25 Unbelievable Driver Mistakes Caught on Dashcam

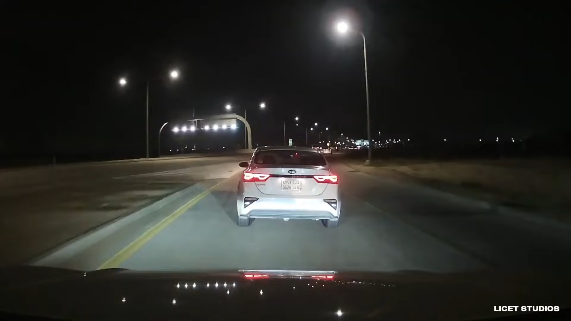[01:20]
This pedestrian has no care for his own life.
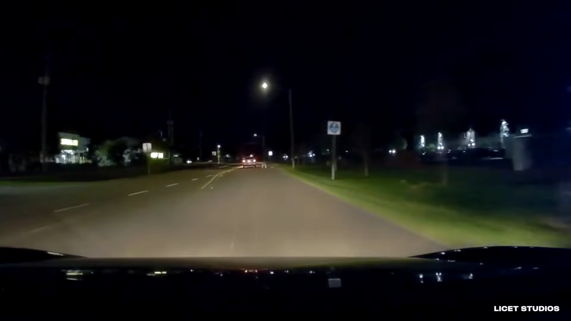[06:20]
This trucker has to be late for some important meeting or something else.